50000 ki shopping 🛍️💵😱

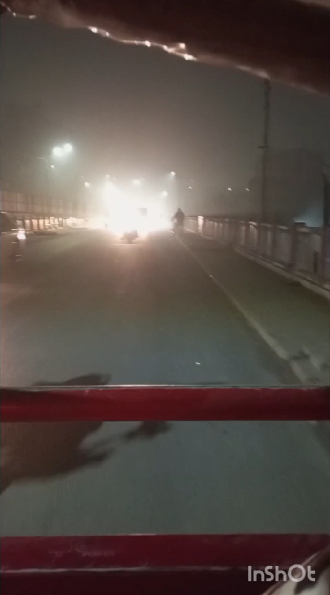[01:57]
लाइक नहीं करेगा और आप लोग देखे कितना कोहरा है और सिर्फ सामके 6 बजे का ये वीडियो है और देख लीजे्ये कितना